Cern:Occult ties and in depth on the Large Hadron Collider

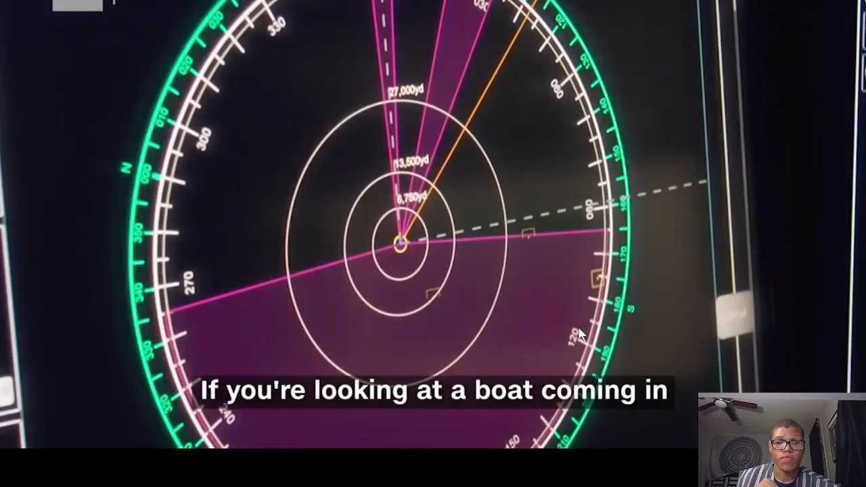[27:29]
if you're looking at a a boat coming in over of the water you can target